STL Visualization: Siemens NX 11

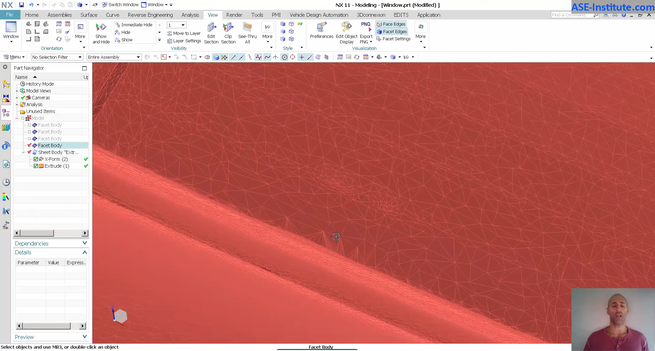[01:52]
radii these tight corners you can see here how I need a smaller facet in order to represent these tinier shapes.
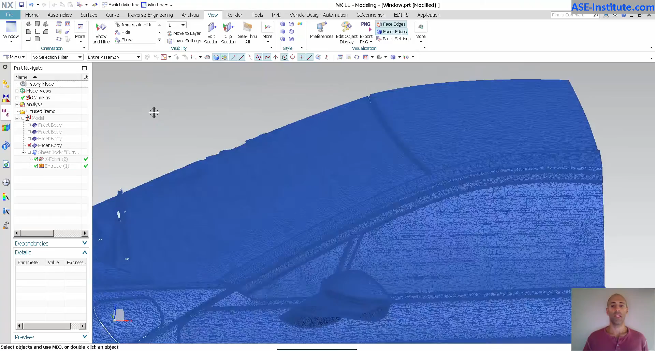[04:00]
Now the next thing that I want to talk about what you can do with an STL and this is where I think it gets really important for people to understand that if you are going to an
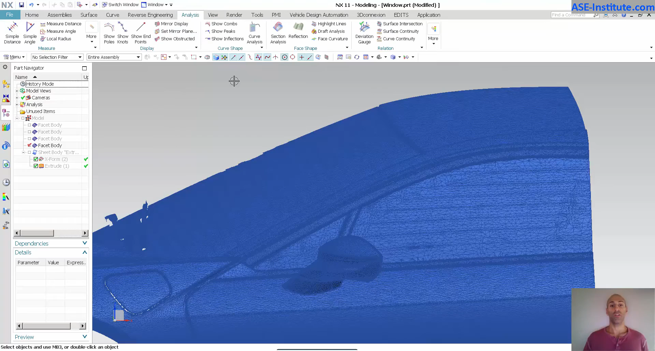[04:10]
into an analysis and throw in reflection you can throw in reflection analysis
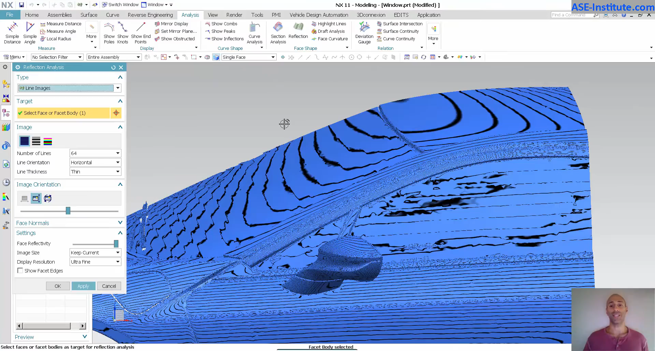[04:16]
on an STL and the purpose of this is maybe you want to get a good idea of how
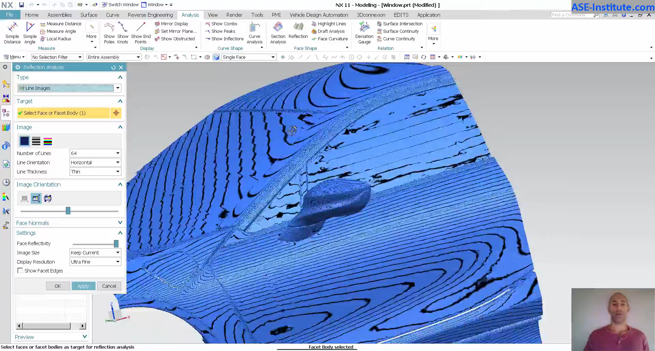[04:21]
as you can see my reflections are supposed to be across my STL.
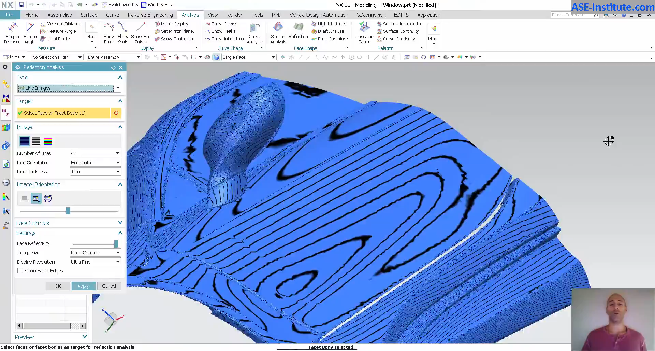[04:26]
Now this isn't going to give you a perfect reflection as you can see it's kind of choppy because the STL is kind of choppy again the higher quality STL the better these reflections are but this isn't meant to give you a perfect reflection
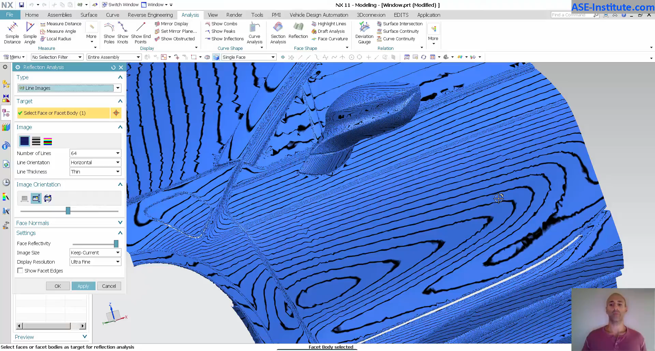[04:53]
this is meant to give you an idea of what the flow lines look like. So the stylists the clay modelers that have worked so hard on giving us a nice clay model to work with we want to make sure that we're basically capturing the intent
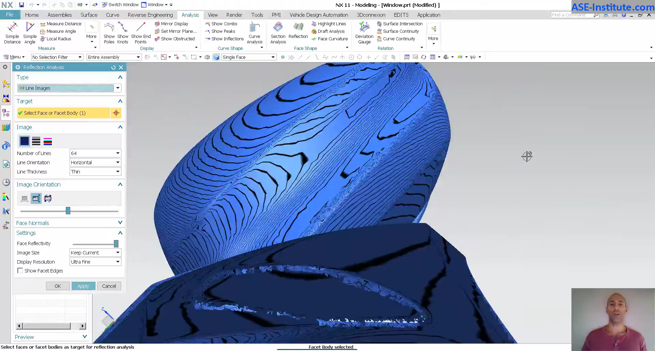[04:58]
of how they want their surfaces to look and this allows us to do that.
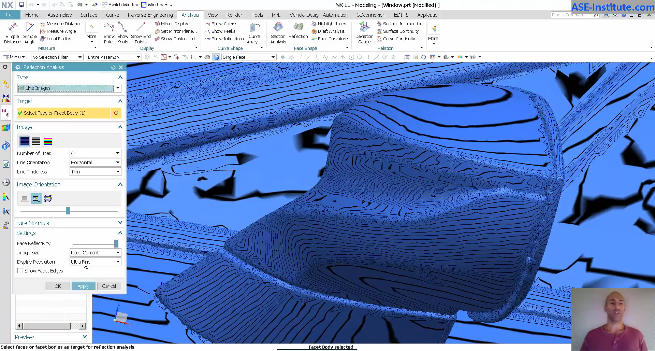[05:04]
You can modify course standard you know what the lines look like. You may see a little bit of change in resolution.
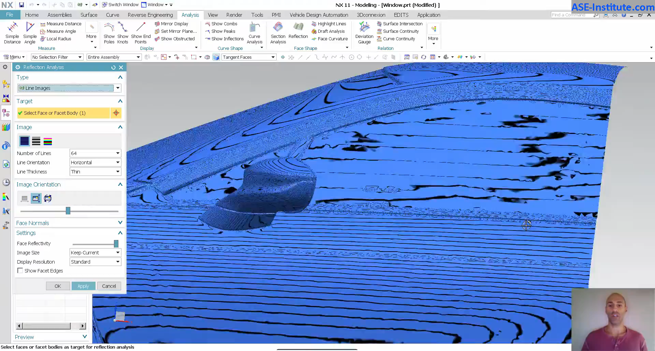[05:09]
The other thing this does for us is you can see in this case this is supposed to be a perfectly smooth piece of glass right.
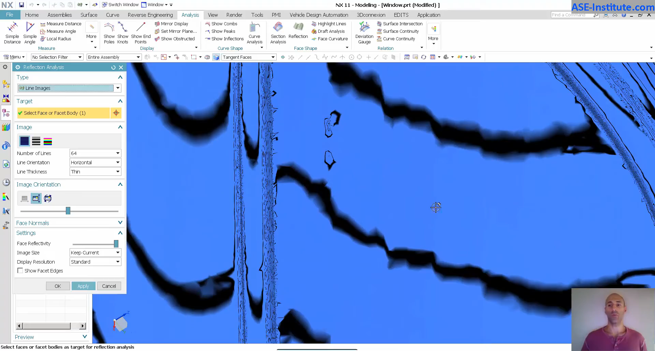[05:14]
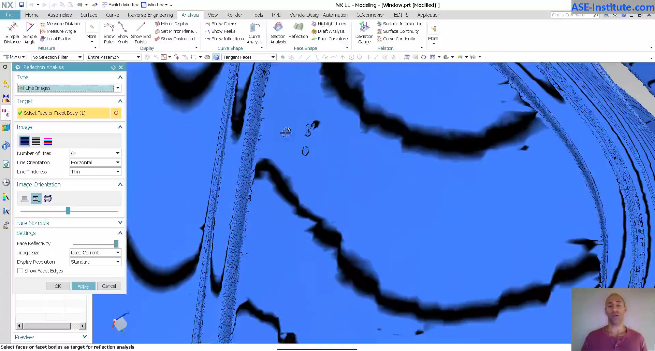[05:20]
or side transparency but you can see that there are some obvious discrepancies on that piece of glass and again this is just a
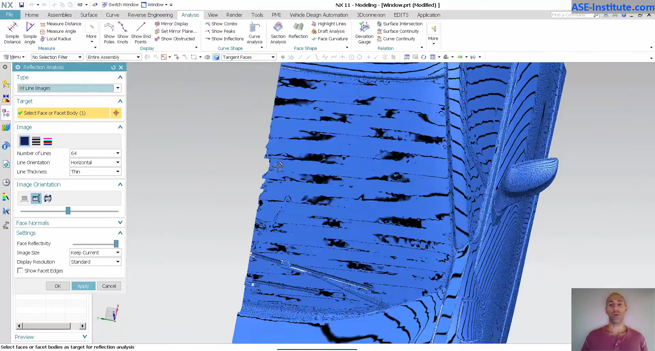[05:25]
quick visualization this gives us a good indication of how this is going to look and you can go into different scene images and get a pretty good indication of what the highlights are supposed to look like as well.